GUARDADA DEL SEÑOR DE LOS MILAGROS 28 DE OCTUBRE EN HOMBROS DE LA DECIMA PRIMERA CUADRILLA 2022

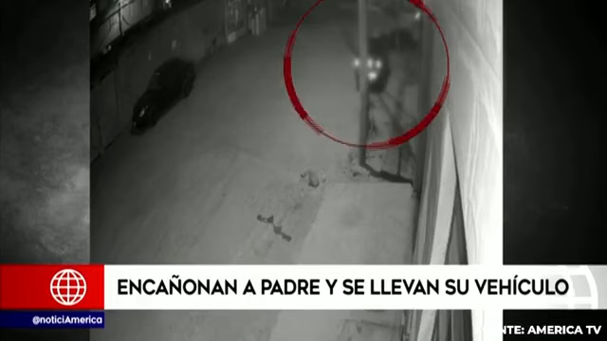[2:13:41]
Acá vemos cómo el hijo es el primero en bajar. Su madre lo acompaña. El padre hace lo mismo, pero se detiene para abrir la cochera. Lo que este hombre no sabía es que el AMPA le estaba respirando en la nuca. Acá vemos a este criminal con boca de caramelo cómo apunta con su arma en la cabeza a su víctima.
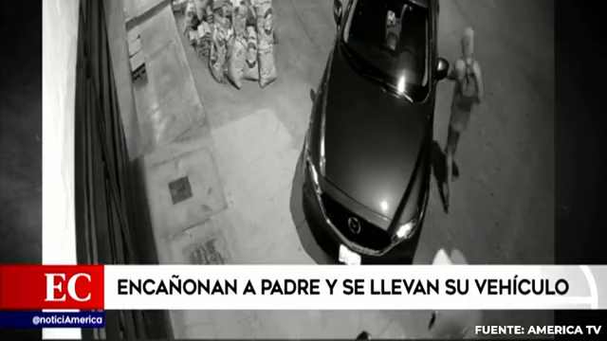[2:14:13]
Pese a que el señor se encuentra inmovilizado del miedo, el sujeto sigue con los improperios. Ya con llave en mano, coronan su jornada y escapan. Cerca de las 9 de la noche, Lo que pasa es de que todos subimos como siempre, venimos en la noche, y al momento de abrir la cochera, vienen tres sujetos.